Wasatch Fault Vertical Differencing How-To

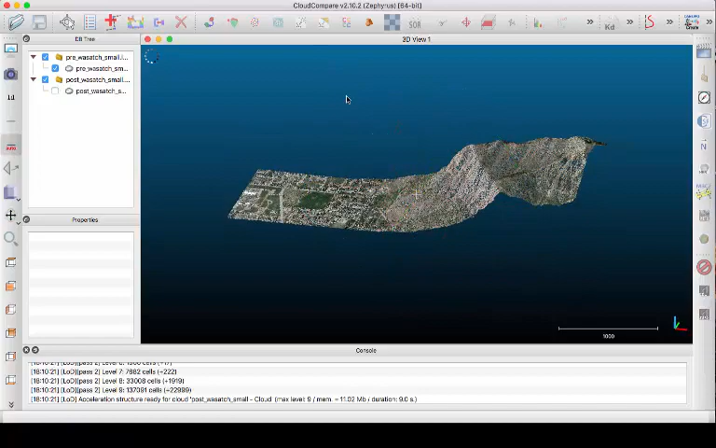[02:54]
For ease that is colored, it's an RGB color so we can scroll around.
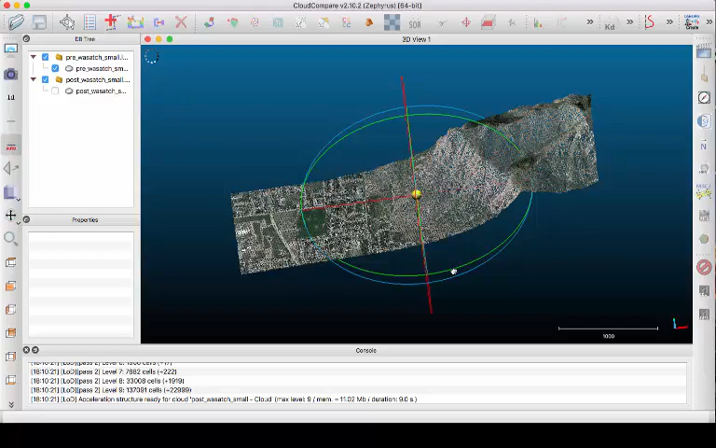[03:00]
One thing I like to do is to increase the size of the points so we click there we highlight
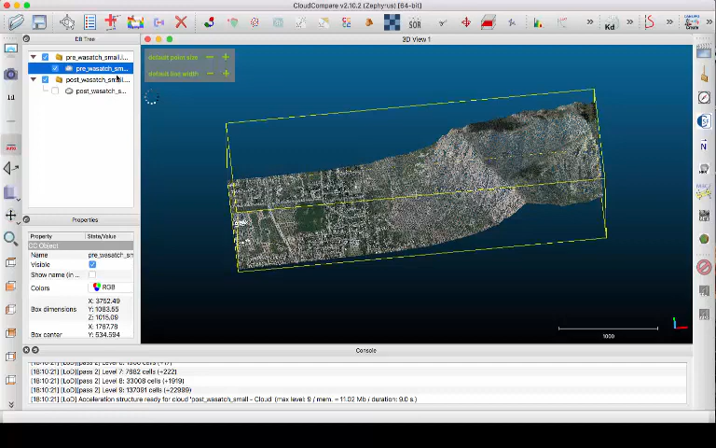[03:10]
the name of our data set and then we can come down here where it says point size default. You might want to make it bigger say to four
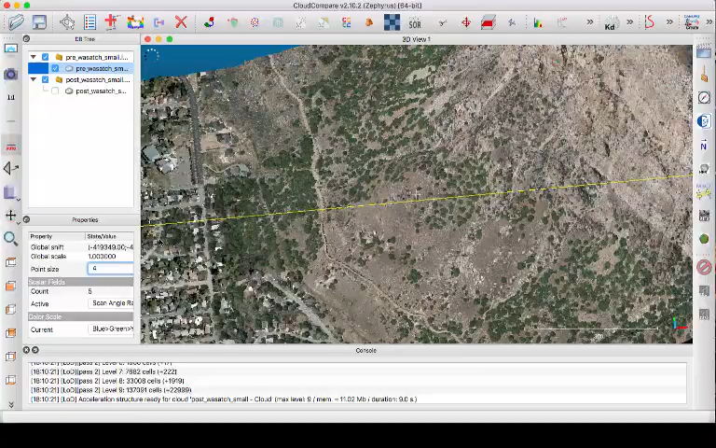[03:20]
and yeah and then so when we zoom in things look nice. Then zoom out and for ease of distinguishing the pre and the post-earthquake the
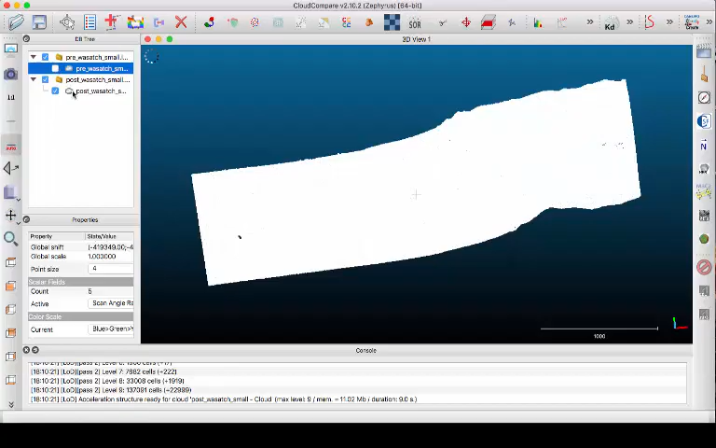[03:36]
post-earthquake data set does not have the RGB and is just here shown
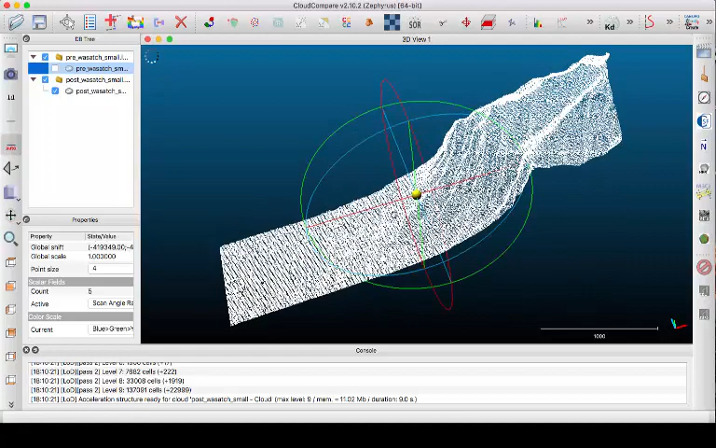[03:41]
in white but we can still see the big topography created by the Wasatch fault.
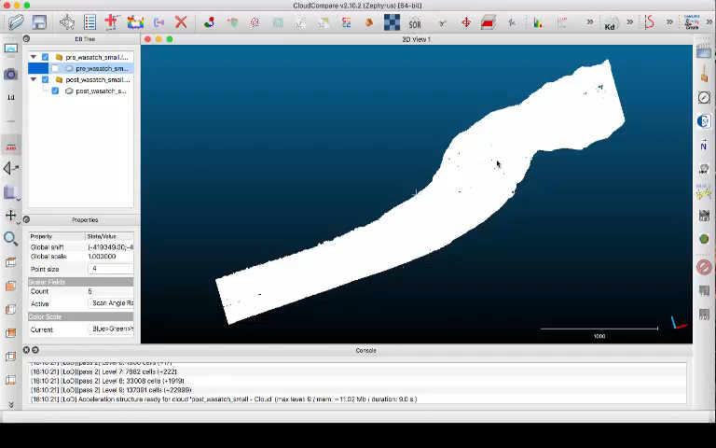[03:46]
The first step to do the topographic differencing is to cut out sizes of cut out pieces of both the pre and post-earthquake topography and the displacement that we estimate is going to be representative of the average displacement of those pieces of topography. So begin first with the pre-earthquake data here and to cut out a piece we want to go to the scissors tool
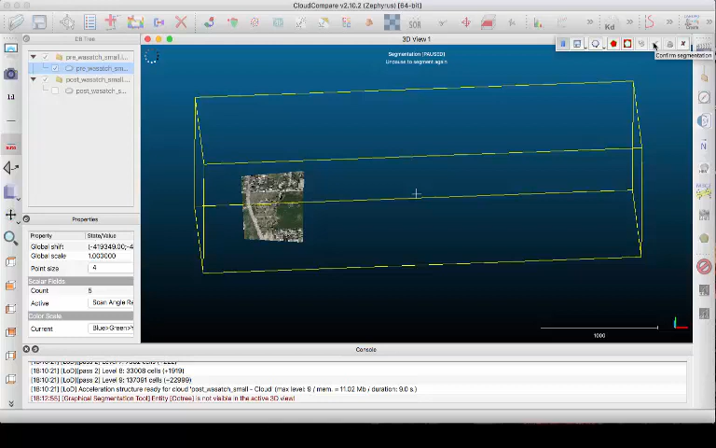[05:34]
if I'm happy with my choice I can wait a few seconds let cloud compare do its computation and then I will want to say confirm segmentation here by clicking this green arrow.
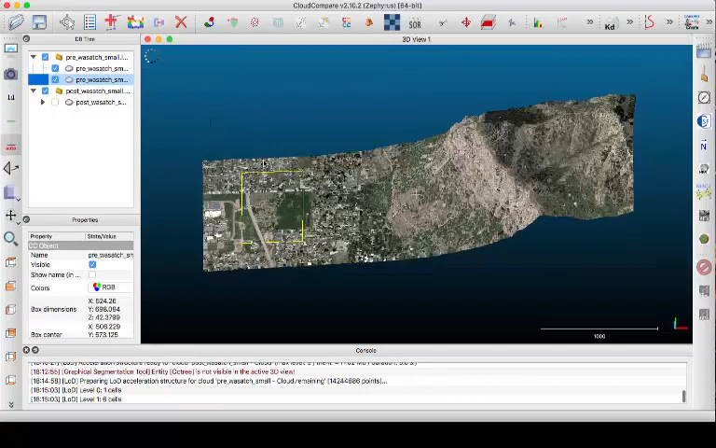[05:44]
Okay so now we have our pre-earthquake topography and we can see this box here so if we want to just look at the box we can turn on just our segmented piece of topography.
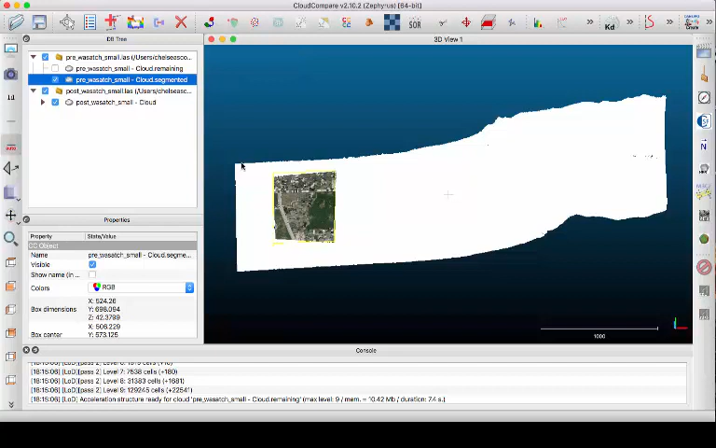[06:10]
and cut out an overlapping but slightly larger box so we're going to select the post earthquake data and again use the scissors tools so we outline a box that needs to just be a little bit bigger than the first one we made in the pre-topography. So again we outline and when we're done we right click
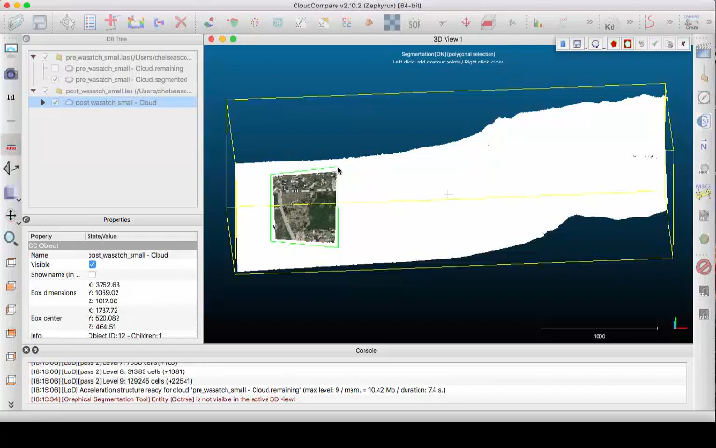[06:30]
and if we're happy we can select this segment in tool followed by this green check mark here.
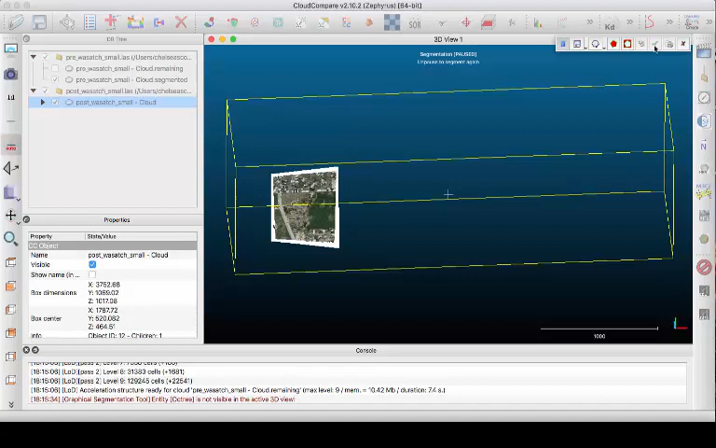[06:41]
Okay so if we weren't happy we would have wanted to select that red x and then we could have started again.